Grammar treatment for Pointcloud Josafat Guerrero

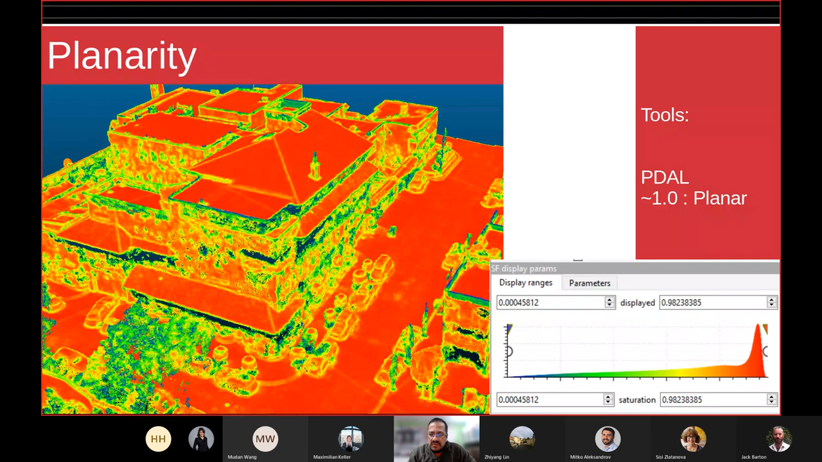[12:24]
So, at least for the image, you can see that in the case of the roofs, it doesn't matter if their angle, they're kind of flat. But of course, they're not perfect. So another feature, which is quite important, at least for these kind of objects, man-made objects, is the verticality, which is, is computed in PDAL. And this verticality, I tried to put the values, the meaning of the values here. For example, within this literature, this article, what they say is a vertical surface is, in this case, around 0.7.
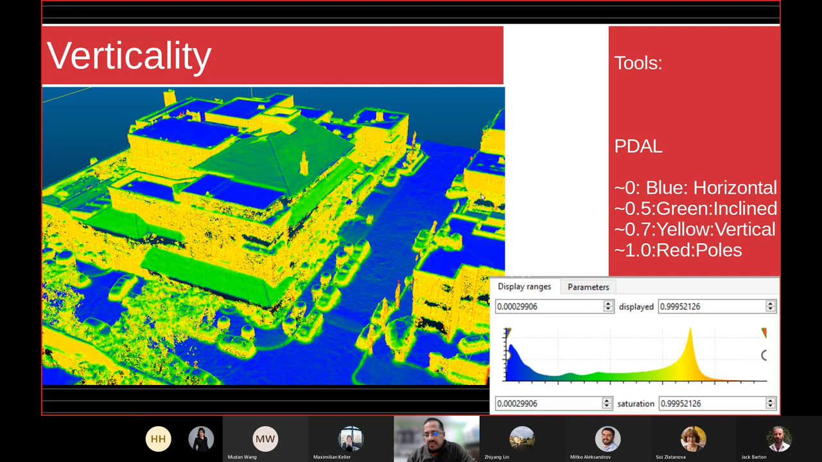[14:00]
So then this is something quite useful, at least to classify or pre-classify or segment this point cloud. So what happens with these covariance features?
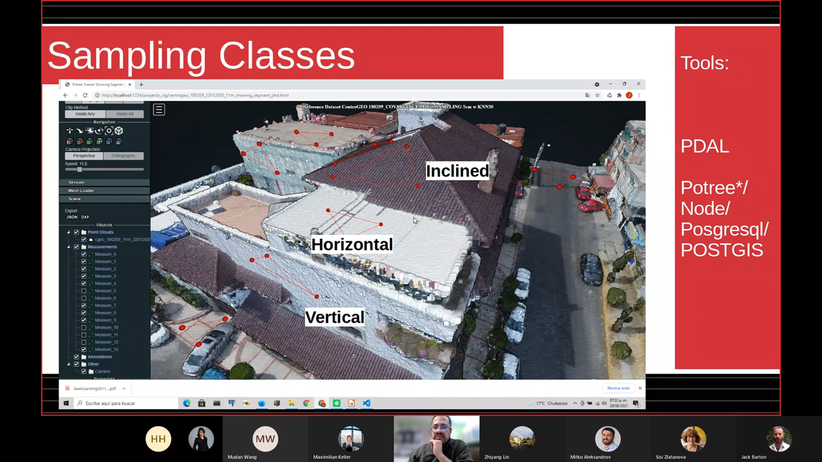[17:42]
So, well, in case you're wondering, this is again in the web because I reuse this Po3 interface. So, well, this is what I do. I store this in a database so I can reuse them later. And after some computation or some time, you end up with something like this, which is the horizontal planes, vertical planes, well, vertical points, and client planes points. So I put here this histogram.
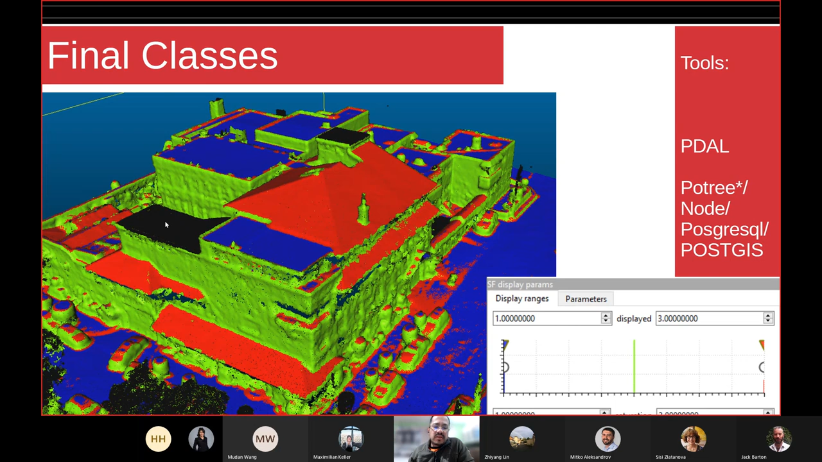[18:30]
And just in case you wonder why do I have this black surface here? Well, it's because the normal is flipped. If I remove the normals, then well, visualization with normals, these will become blue. So after this, I have to extract the segments based on the connectivity,
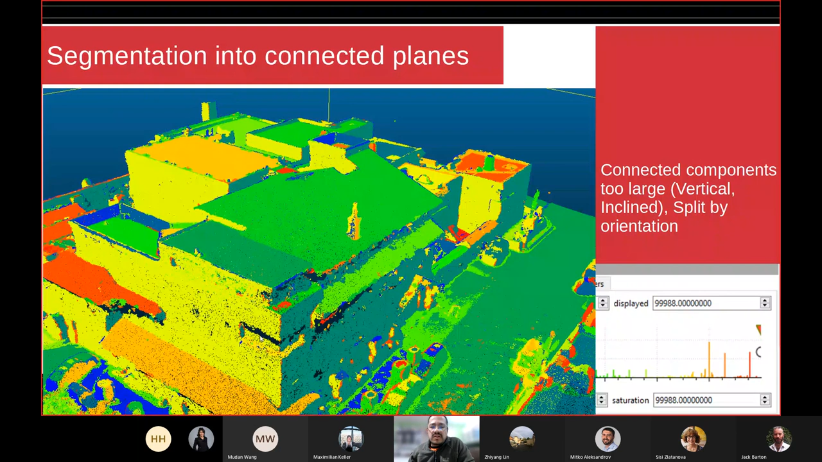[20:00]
somehow, if you don't consider the normals or the orientations, you end up with a lot of connected segments. So you have to split them later. So I put this orientation for these planes. So you can see, for example, this roof is, I think it's a saddle roof. You have at least three segments, three orientations, so they have to be split. There are some issues with the horizontal
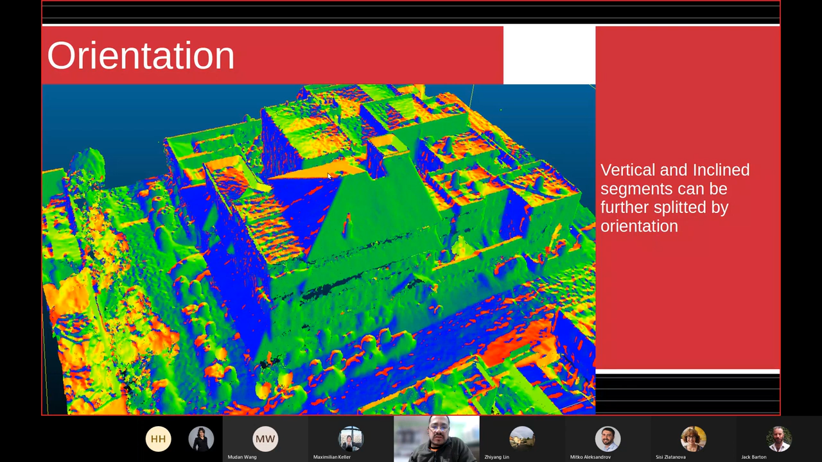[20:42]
segments because normals are kind of random. But okay, in this case, I only consider to resplit these three vertical and inclined surfaces. So at the end, you get something like this. So roofs are made of, at least in this case, three segments, and horizontals are made like this. And this is nice because the tolerance I'm using, at least for the set of points within a segment, is based on the some kind of dominant orientation vector.
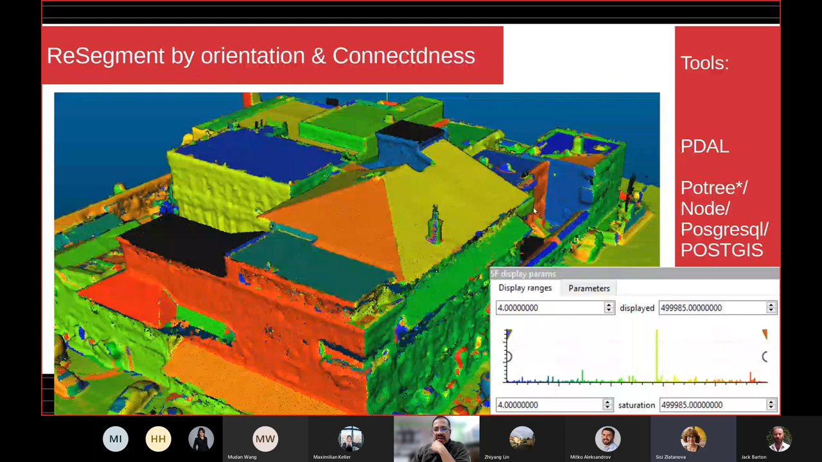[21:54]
So, Josafat. Yes. What kind of points are these? I miss something. The okay. Triangles. Oh yes, maybe it's easy if I switch to the browser.
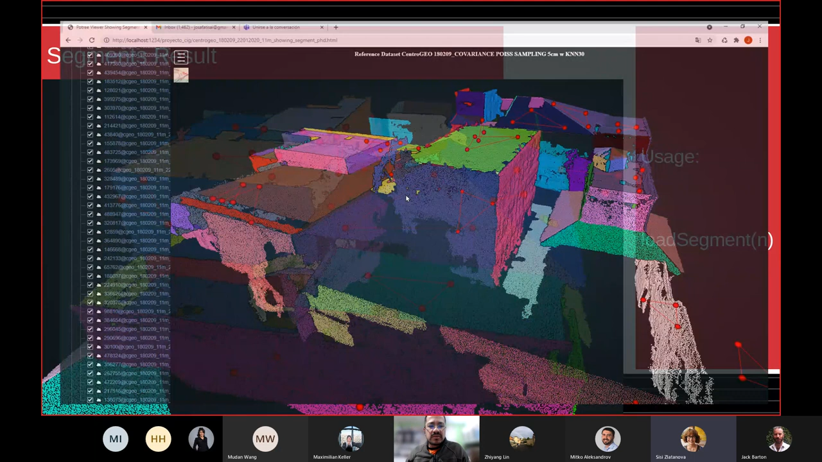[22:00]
So let me start again with. Oops. Okay. This is what I started with.
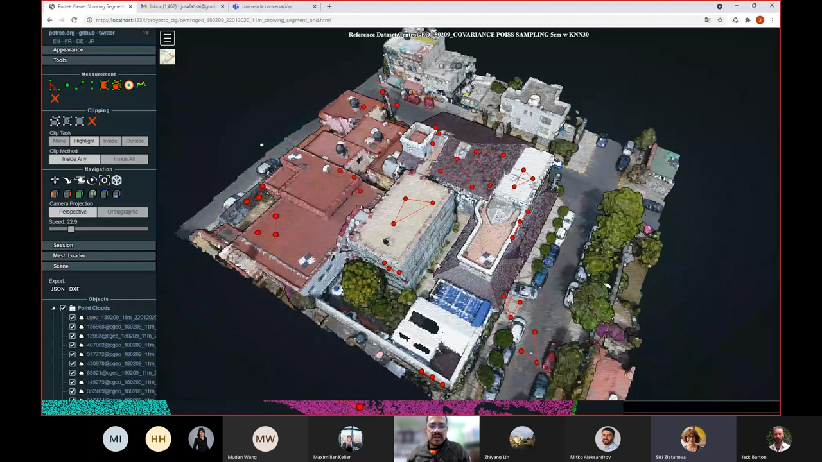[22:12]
So the triangles you see here are some draws, some polygons I draw on top of the point cloud. So well, just forget about this.
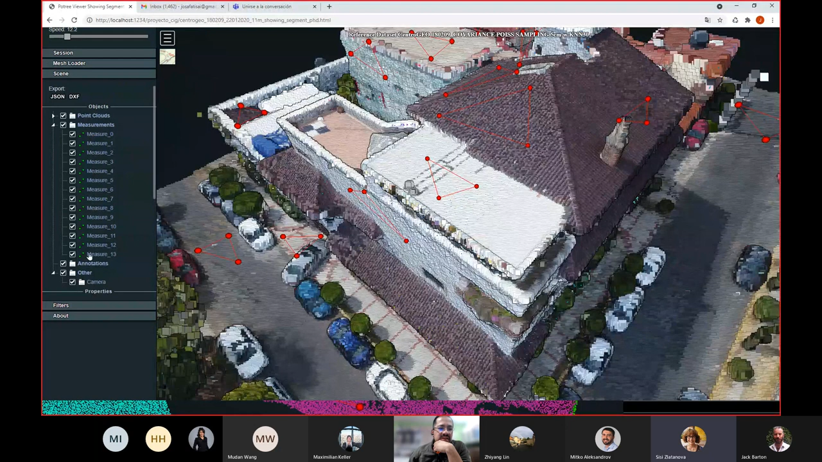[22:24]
These are these ones.
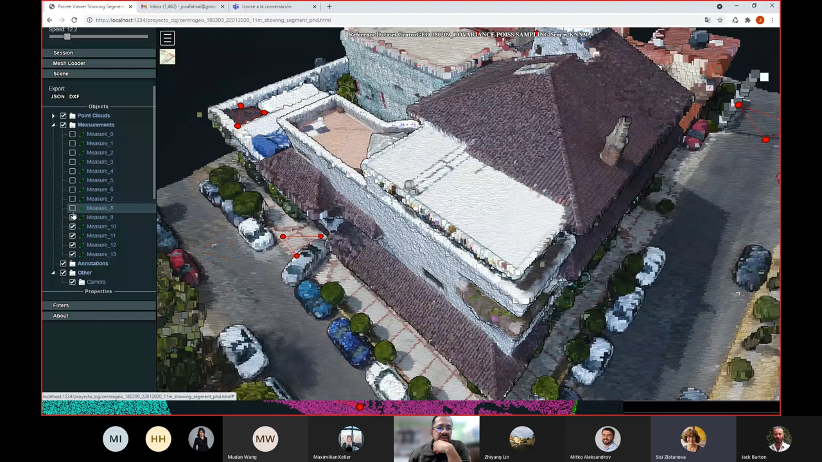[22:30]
I will try to draw something new just for the sake of demonstration. So I use area. Yes, like this. Maybe I will draw here. Oops. I hope it works. It's not working here, but oops, you have to wait.
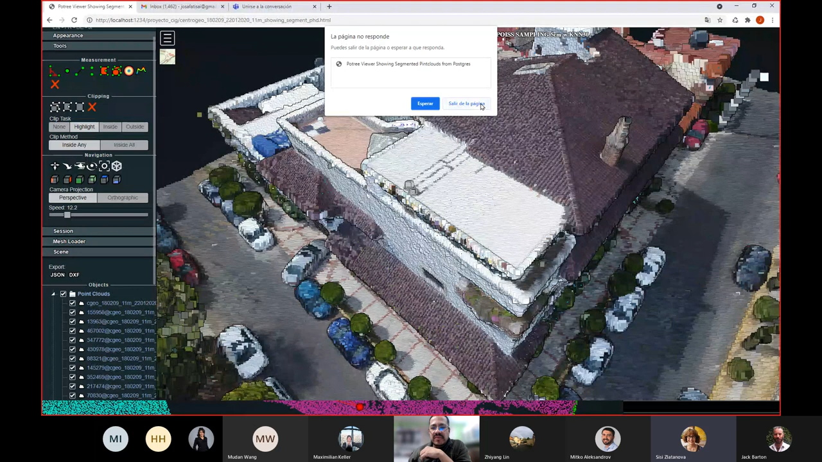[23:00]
Okay, well, it's not. Oh yes, it's working. What I do is,
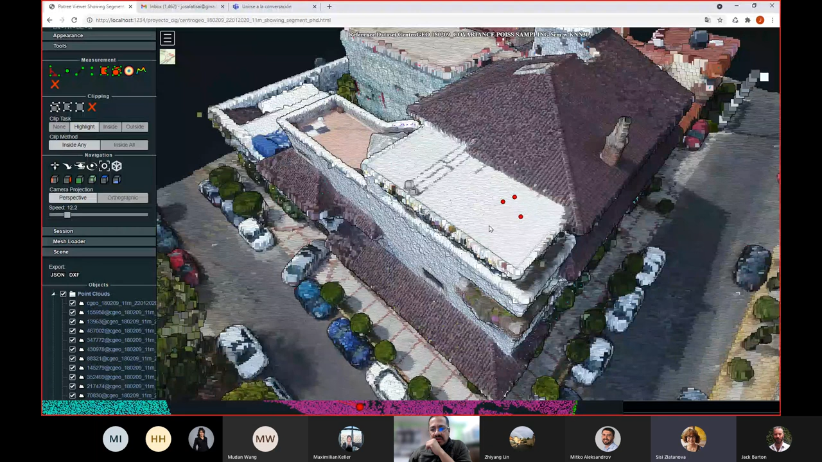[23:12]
it's failing on me. Well, something like this.
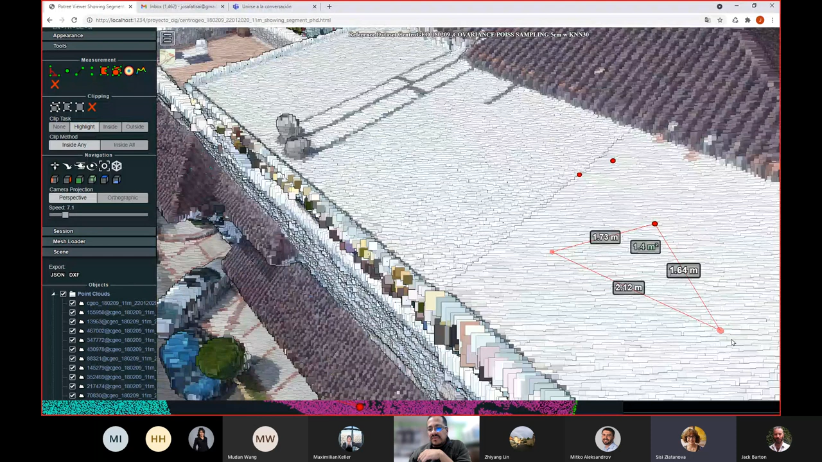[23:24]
I draw this kind of triangles, which the samples are taken from the point cloud.
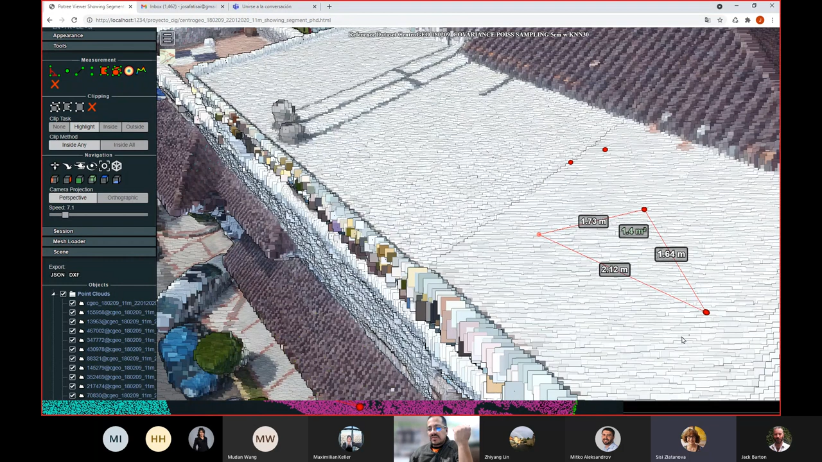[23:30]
So, well, if you align yourself, yeah, you can see that they are actually based on the actual points. It's some kind of point picking
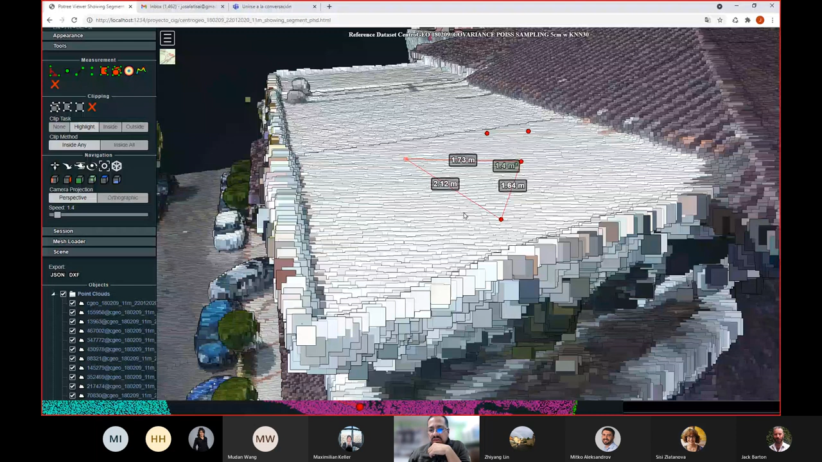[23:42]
function. So. Okay, where you click and actually what is happening, the software is selecting the closest point from the point cloud. Yeah, what happens is, yes, this is a triangle, which I assume is on one surface. So what I do is, because I have these never perfect surfaces, I extrude